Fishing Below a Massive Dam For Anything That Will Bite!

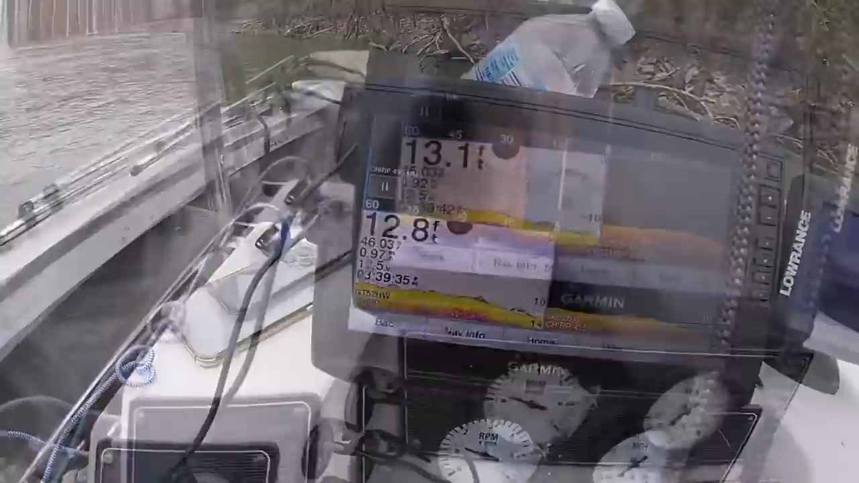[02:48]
a little drop off right here with a bunch of fish on it no idea what they are but
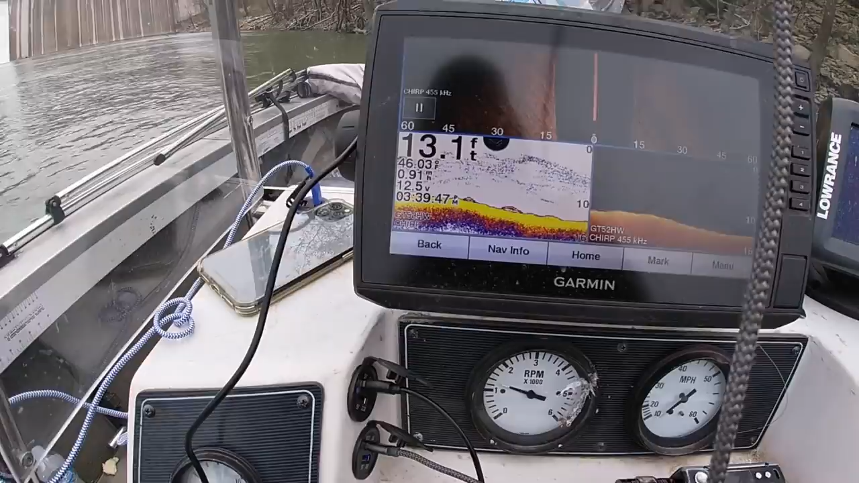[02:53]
On screen: depth 13.1 ft
bait's going through them right now